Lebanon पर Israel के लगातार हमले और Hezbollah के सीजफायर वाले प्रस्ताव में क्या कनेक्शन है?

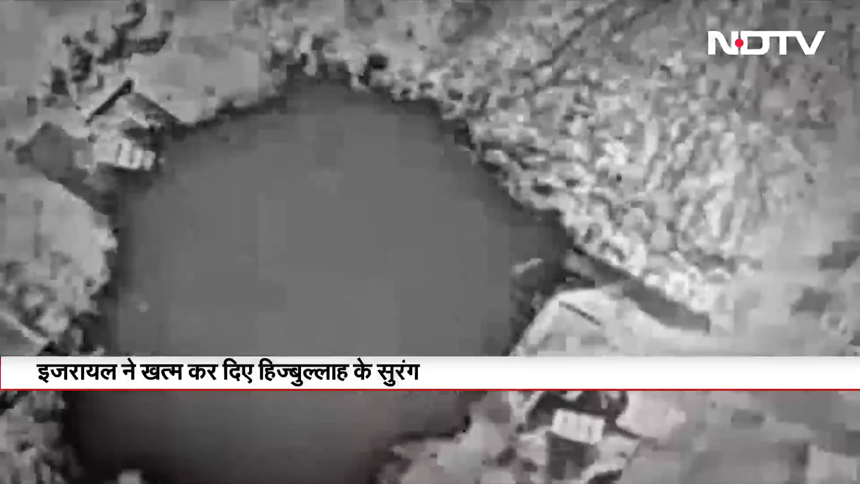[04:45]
आज हिजबुल्ला का कोई ठिकाना नहीं, कोई सुरंग नहीं जिसको इसराइल तबाह ना कर रहा हो।